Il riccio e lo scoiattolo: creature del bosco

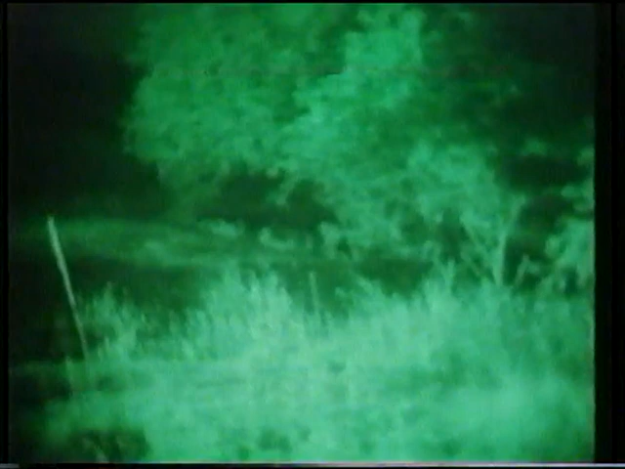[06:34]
anche se imperfetta, permette di vedere ciò che una cinepresa normale non potrebbe mai filmare nel buio della notte.
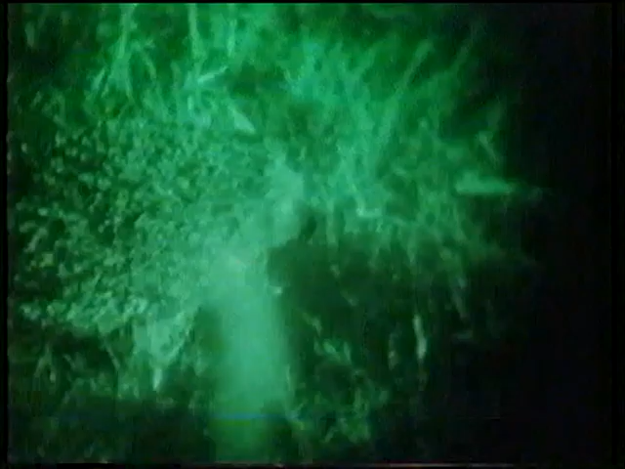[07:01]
Grazie al fotomoltiplicatore, i Bonfort riescono a riprendere per la prima volta il corteggiamento di una coppia di ricci selvatici.
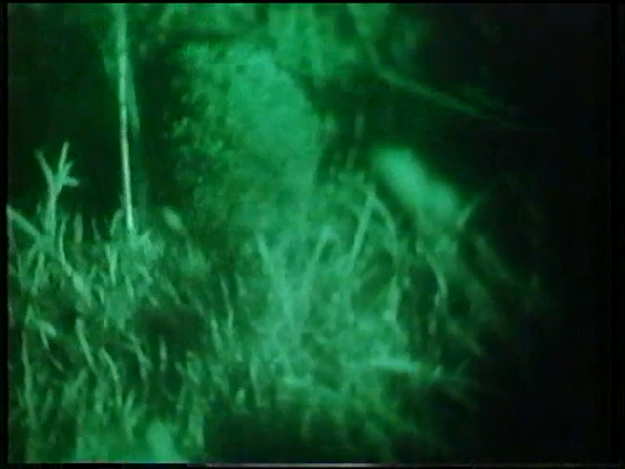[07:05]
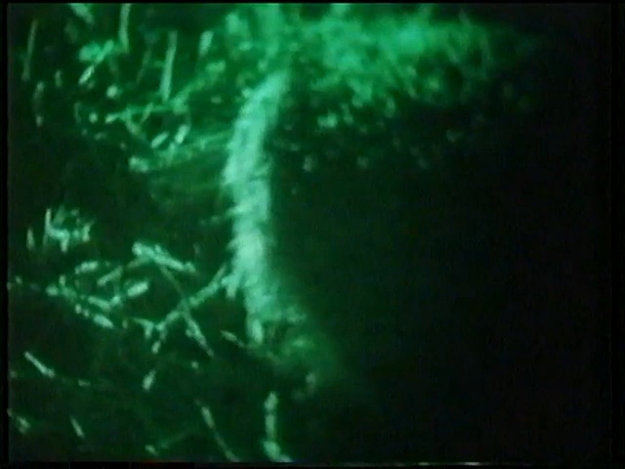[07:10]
La prima a entrare in scena è la femmina, ovviamente in calore.
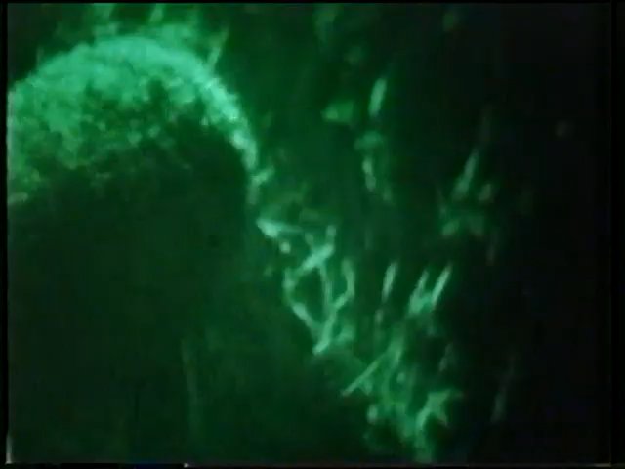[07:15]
Il maschio la raggiunge quasi subito.
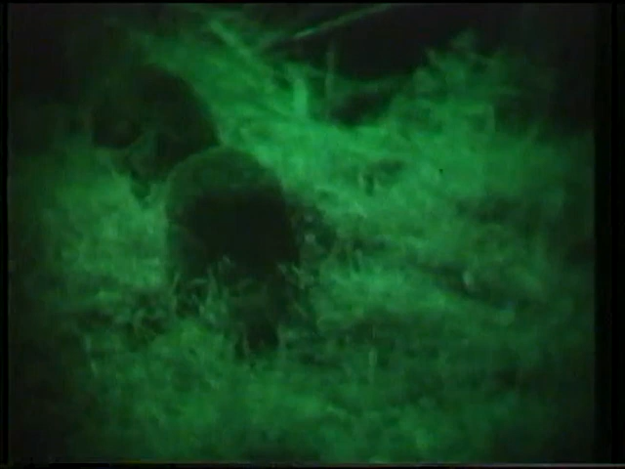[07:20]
Le riprese continuano indisturbate, mentre un secondo maschio passa sulla scena senza però fermarsi. La femmina non si concede tanto facilmente e tiene la testa rivolta verso il maschio.
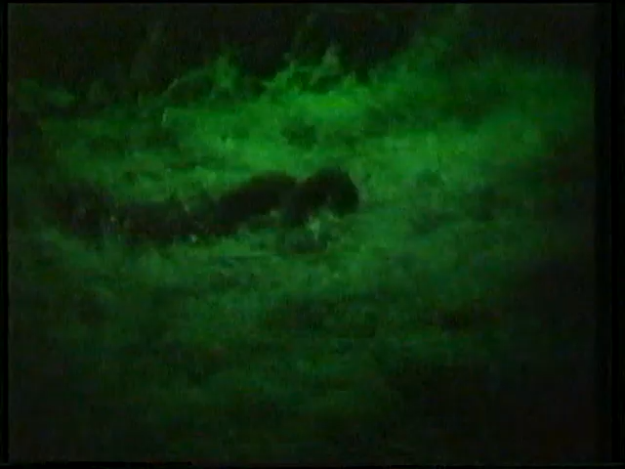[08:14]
Il rito di corteggiamento dura circa un'ora.
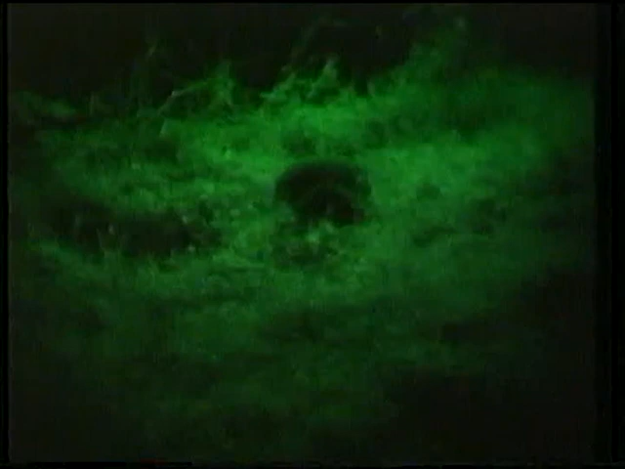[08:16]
Alla fine, i due si allontanano insieme.